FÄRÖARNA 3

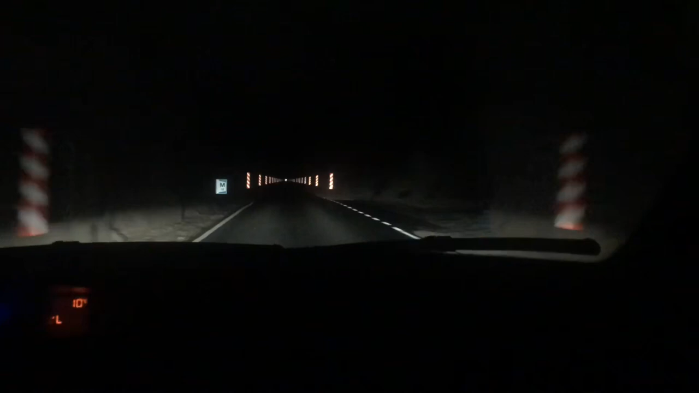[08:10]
Den här tunneln är 3,1 kilometer lång, helt rak, enkelspårig. Man ser slutet där. Då är den rak.